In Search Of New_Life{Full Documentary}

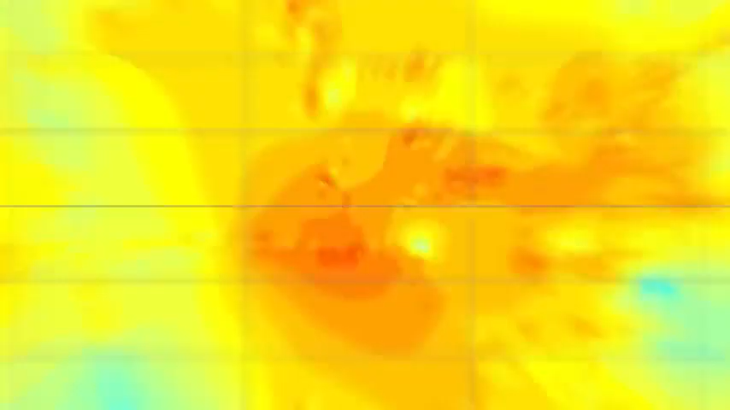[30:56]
This topographic map, captured using a radar, once again creates a sense of deja vu when we compare it to Earth.
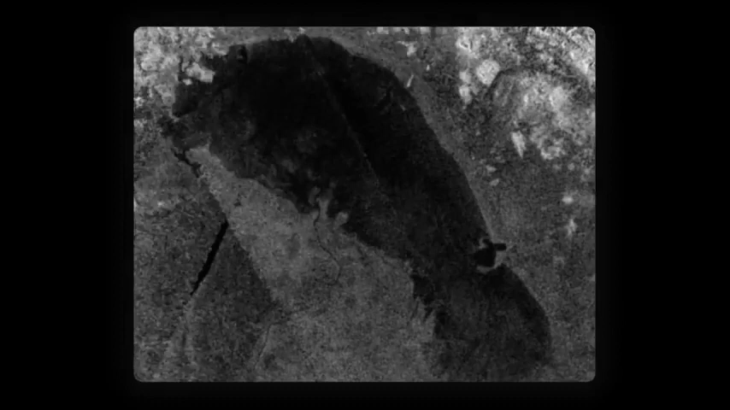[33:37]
The first methane lake, Ontario, was found at the south pole of Titan. It is the only remaining lake in that area.